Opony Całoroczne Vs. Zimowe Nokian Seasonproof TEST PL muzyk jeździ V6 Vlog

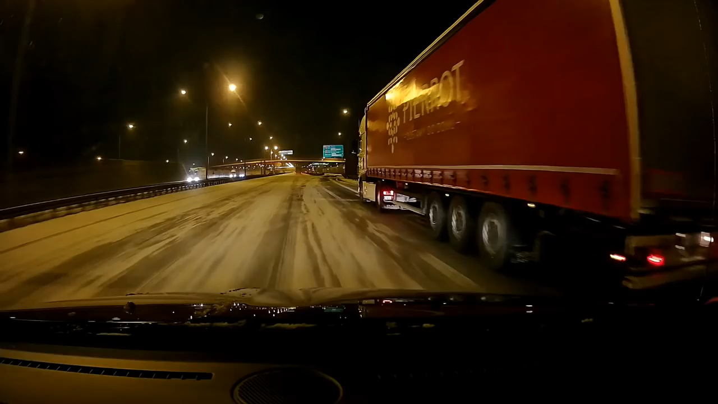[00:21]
Model samochodu będzie ten sam, a będzie nim Chrysler Town & Country z tym samym silnikiem 36V6, a więc warunki do porównania idealne.
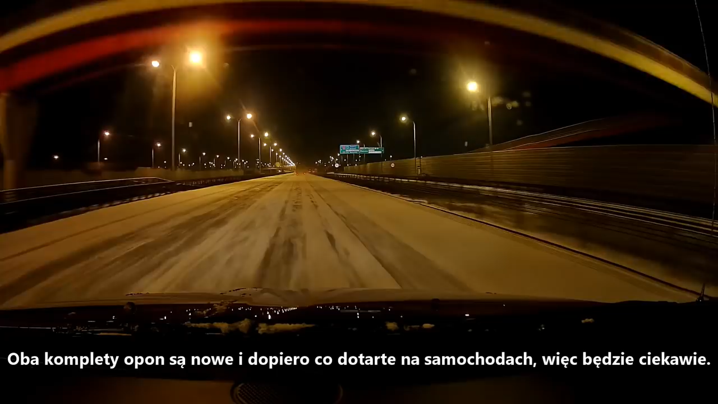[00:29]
No i zobaczcie jaką zimę udało mi się upolować, czego chcieć więcej.
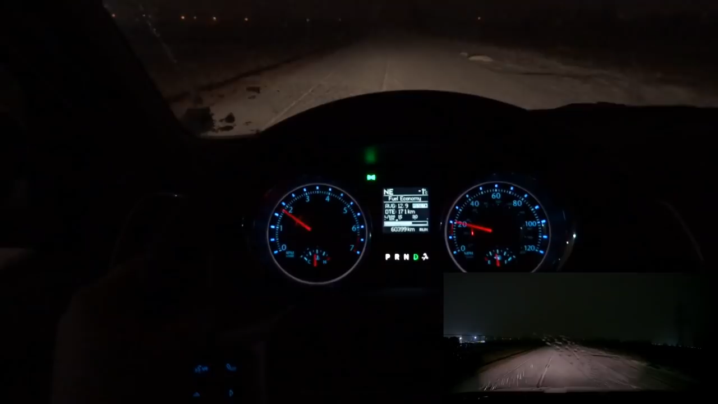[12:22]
Zobaczycie co się dzieje przy prędkości około 40 na godzinę. Kiedy depniemy hample. Uwaga. 3, 2, 1. Go. No tu już nawet lepiej. Ale w tą stronę poprzednio. O dziwo. To była totalna ślizgawica. Tu może zobaczycie za chwilę. No ślizgo. Ale na tym pasie zobaczmy.
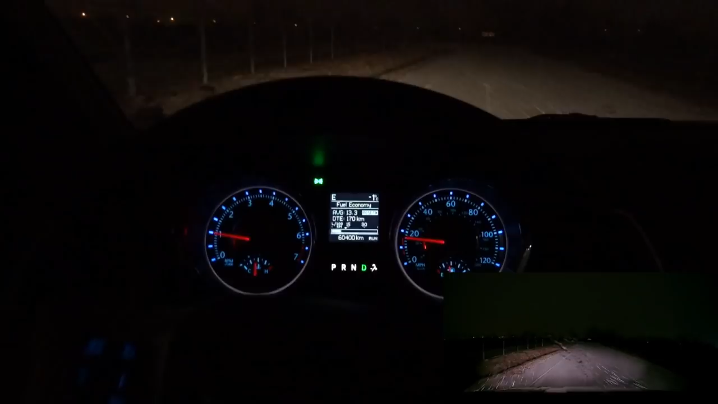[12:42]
Czy nie było gorzej. Tak. Tu jest totalna ślizgawica. To jest tak ogromna przepaść. Tu łapiemy. Nie wiem dlaczego.
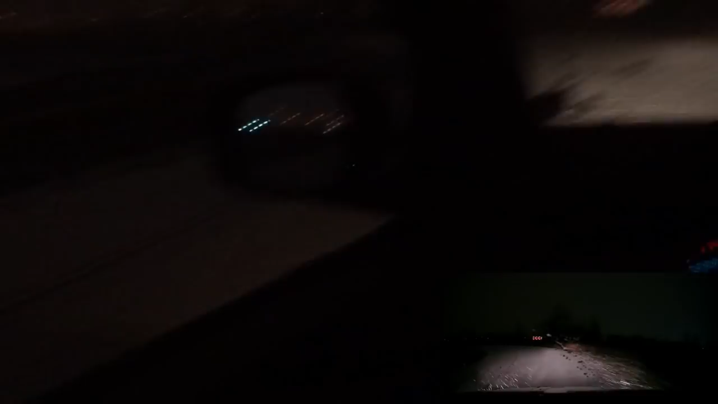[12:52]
Ale z tej strony. Na tym pasie jest dramat.
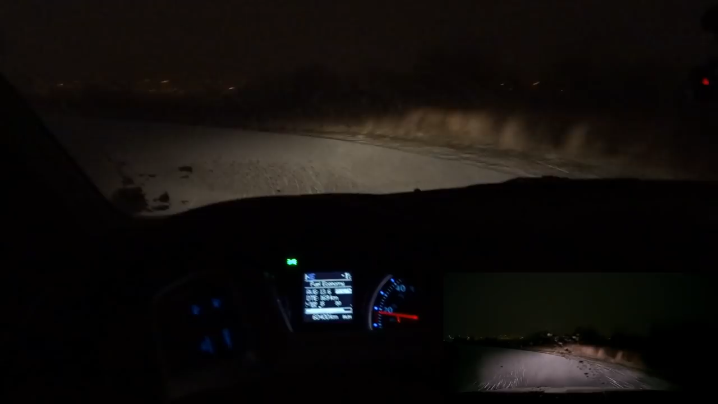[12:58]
Także w tamtą stronę jak się jedzie. To była masakra. Tu przyhamujemy. No też jest teraz. Totalnie tańczymy. Mimo zimówek słuchajcie. Jest po prostu miazga.
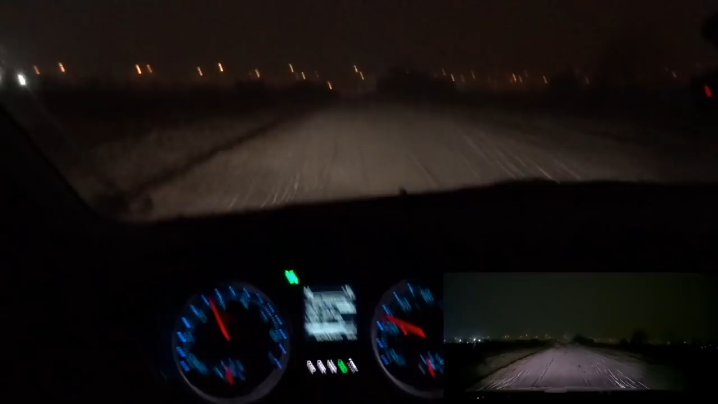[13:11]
Pełen ogień hamowania. Także. No strach się bać. Co by było na letnich gumach. A niektórzy wiemy, że tak jeżdżą. Niestety. Miejmy nadzieję, że w taką pogodę nigdy nie wyjeżdżają wtedy na drogę. Bo. Nieszczęście. Gwarantowane w razie czego. Jakby coś nagle się wydarzyło na drodze. Trzeba by reagować.
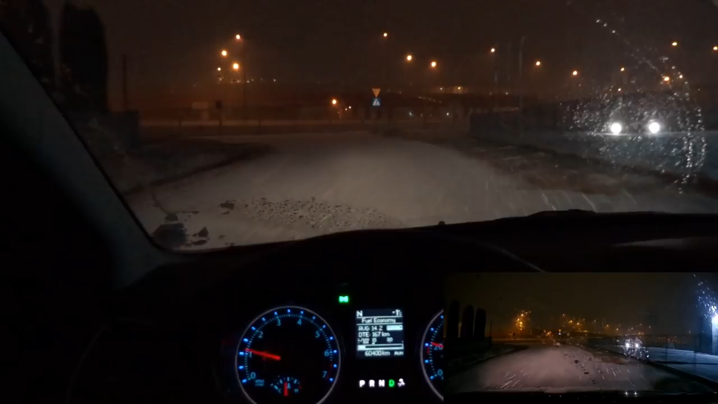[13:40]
Czasami masakrycznie. Kiepsko. No to się nam udało złapać. Prawdziwie zimowy klimat.
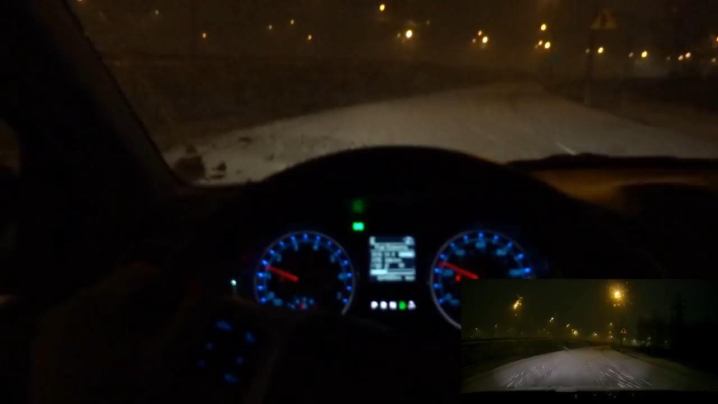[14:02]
W Chryslerze. Znaczycie drogowe świata tylko powodują, że w aparacie to wygląda nawet jeszcze lepiej w kamerze. Ale tak naszym ludzkim okiem to wygląda dość masakrycznie. Ten śnieg sypiący prosto w twarz. Prosto w szybę. No i teraz zobaczmy. Bielusieńko. I stajemy na hamulcu. O, grubo.
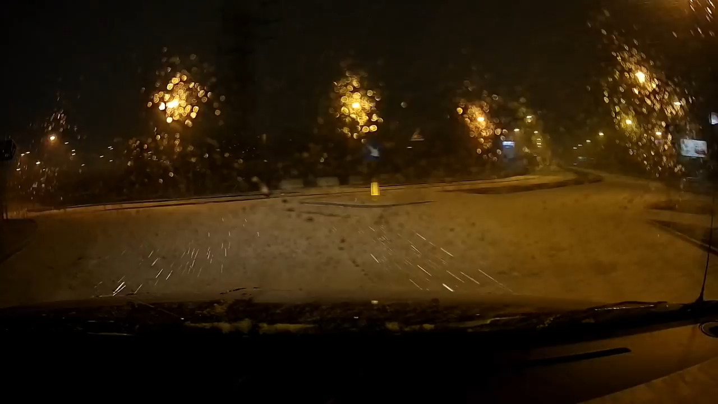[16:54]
Dobra, teraz pojedziemy kawałek. No konkretnie sypneło. Tu trzeba uważać, bo jednak masa, masa 2,5 tony, no może nie 2,5 na pustotę, to 2,100 tam w dowodzie, 2,100 kilkanaście ze mną. Niecałe 2,200. Ale patrzcie, co się dzieje.
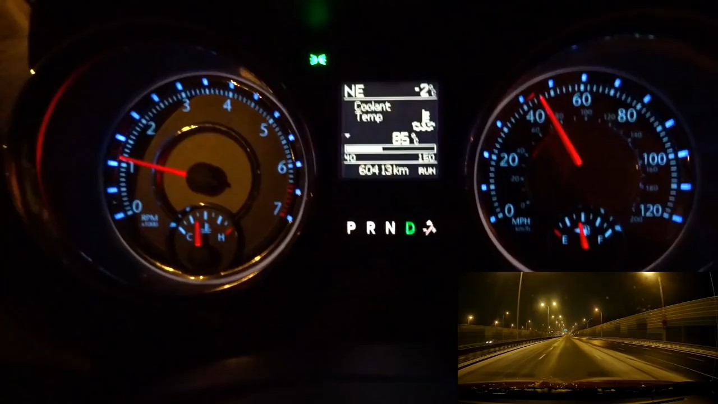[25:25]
Temperatura płynu chłodniczego przy minus 2 na zewnątrz 85 stopni i olej 78.
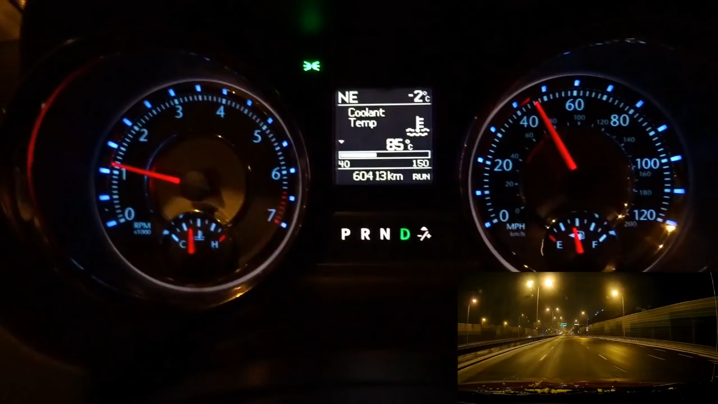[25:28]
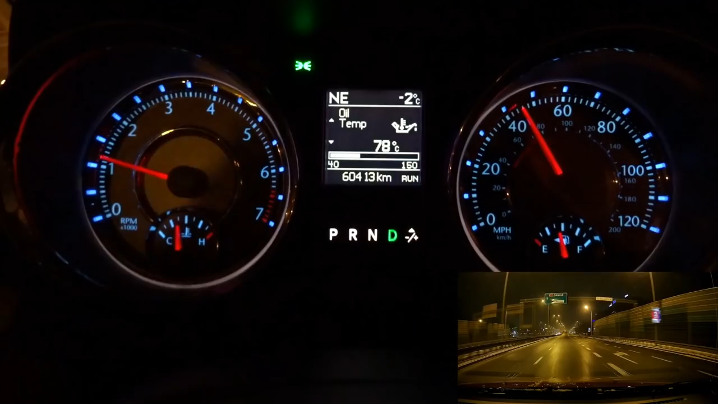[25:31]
No to niewysokie. Powiem Wam, 86 teraz. Tu jeszcze zobaczycie. Ciśnienie oleju, 34 kilopaskale i 1065 godzin czas pracy jednostki od... liczą one od fabryki. No, u mnie 5 koła. 5 tysięcy. Także jest konkretna różnica. Wycieraczka tylna. Chodzi.